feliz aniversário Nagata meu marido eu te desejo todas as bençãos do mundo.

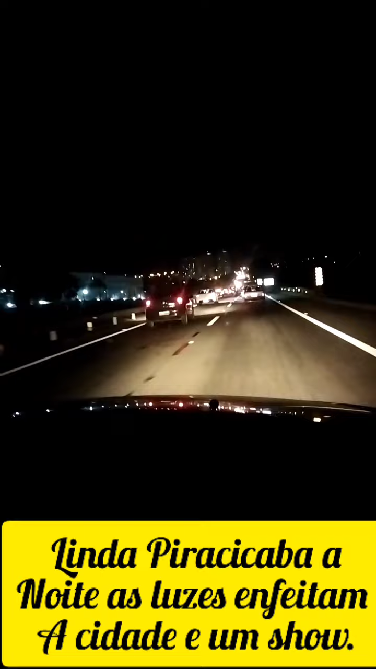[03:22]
Gente, eu vou filmar pra vocês Piracicaba à noite. Aqui está a linda Piracicaba à noite, gente. Quantas luzes ao longe acesa.
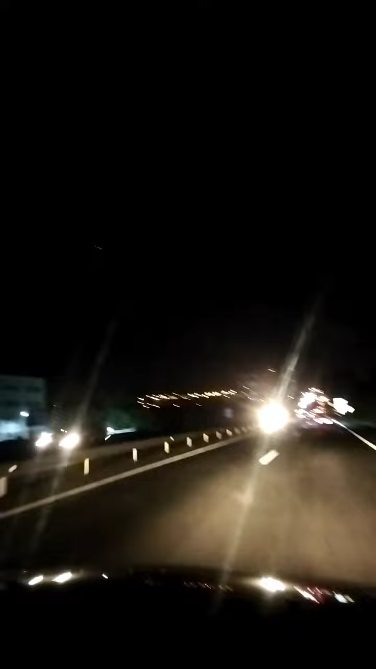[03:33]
Está vendo que maravilha? Então é isso aí. Muito bonito, né? Imensidão de luzes. Então está aí, gente. Que lindo, né? Eita.